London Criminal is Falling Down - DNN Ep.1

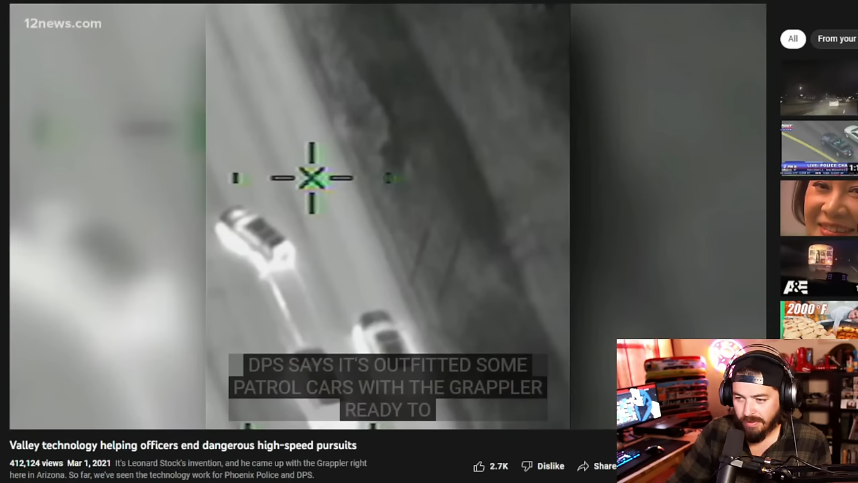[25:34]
And Stock says whenever the grappler makes a catch on camera, other agencies' car drives up. So look, here, the here it is.